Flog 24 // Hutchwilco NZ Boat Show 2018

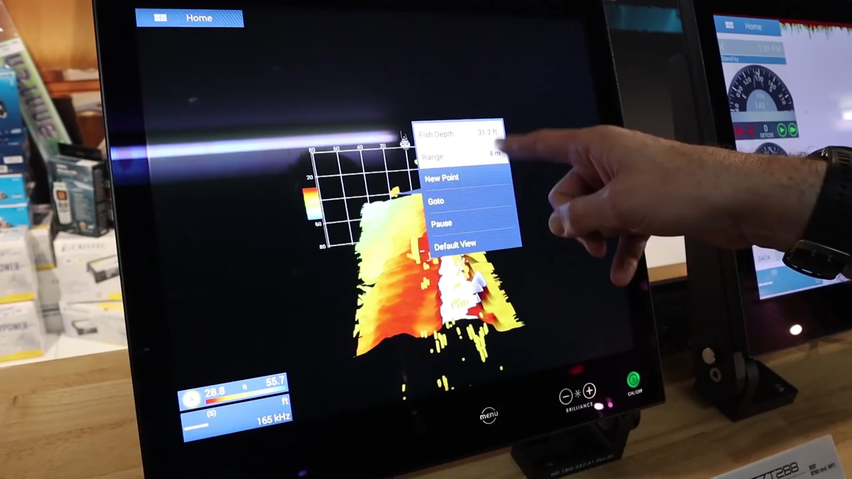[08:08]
Sort of drag your sort of fingers around and pan it around.